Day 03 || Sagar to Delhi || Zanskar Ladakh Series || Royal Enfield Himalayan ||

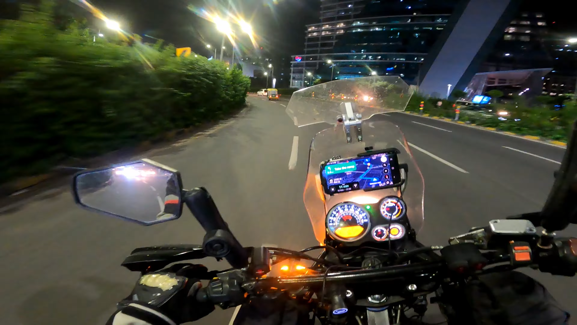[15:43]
I'm not wrong don't quote me on this but I can see metro stations like there are already metro stations so I I think it should be Faridabad